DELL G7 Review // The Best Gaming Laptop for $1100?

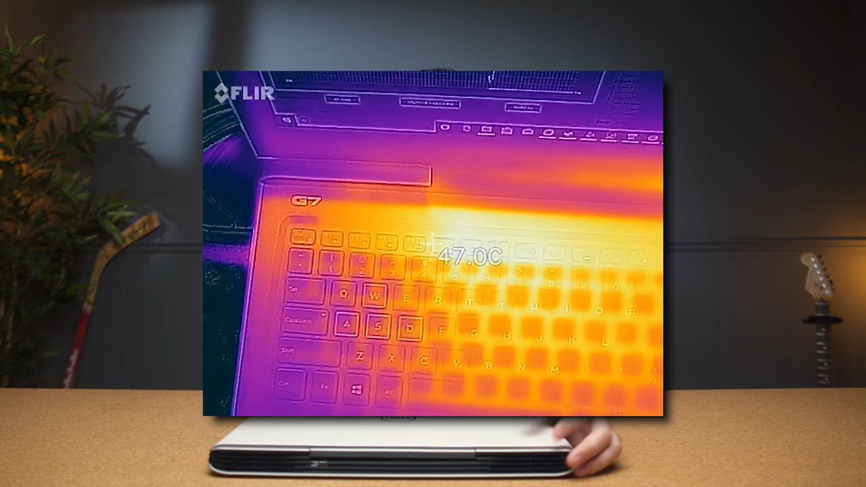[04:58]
On screen: spot 47.0°C
The surface temperatures were also great it stayed below 50 so it's not too hot to the touch and when it's idle you don't really hear the laptop. So here are my closing thoughts.